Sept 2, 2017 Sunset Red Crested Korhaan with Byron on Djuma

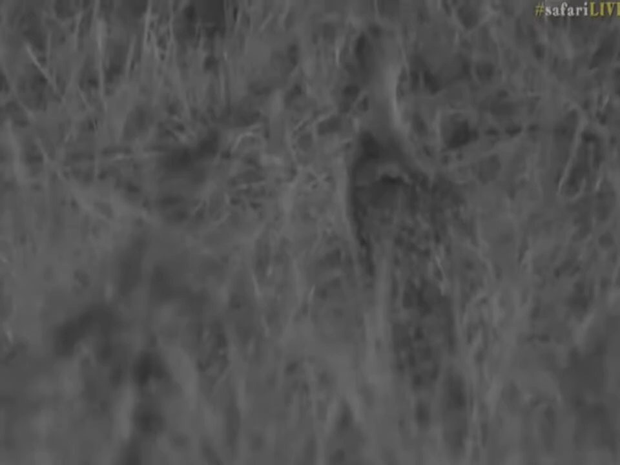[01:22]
Quran I think this is the red crested Quran just trying to see the feathers and again yeah I mean without the color it's very difficult however I think this is